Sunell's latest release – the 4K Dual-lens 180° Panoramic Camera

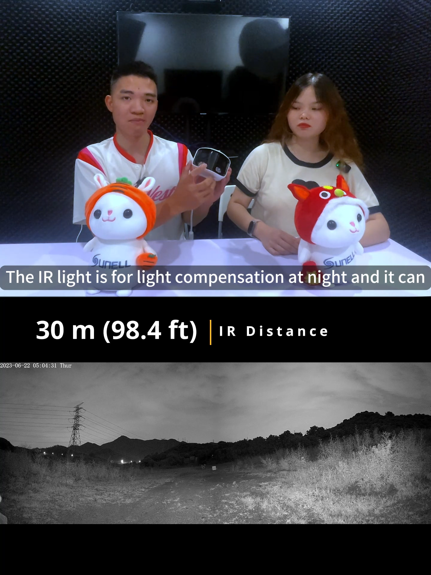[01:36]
The IR light is for light composition at night and it can reach up to 30 meters far maximum.